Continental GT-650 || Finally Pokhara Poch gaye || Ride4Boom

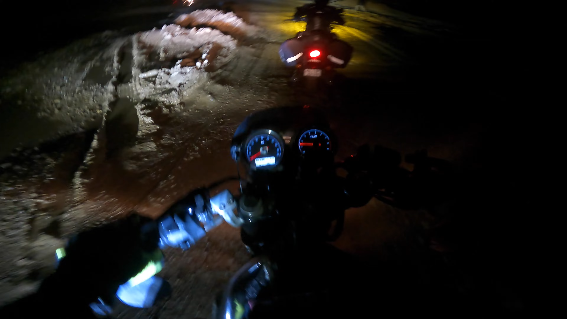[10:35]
तो सामने बस दिख रही है भाई, वो बस है यहाँ की लोकल, और वो देखो झरना दिख नहीं रहा होगा शायद झरना तो, पर वो बस है यहाँ की लोकल, ठीक है।
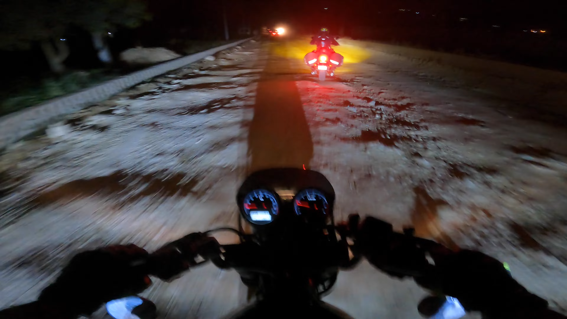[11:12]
हो गया भाई, मिट्टी वॉश हो गया। अबे यार बहुत धूल उड़ रही है यार, रास्ते ऐसे खतरनाक है। वाइजर बंद कर रहा हूँ तो फोक जम जा रहा है इसमें, खुला रखा हूँ धूल आ रही है। ओ माय गॉड क्या रास्ता है भाई, आज का हाल बहुत ही बुरा होने वाला भाई।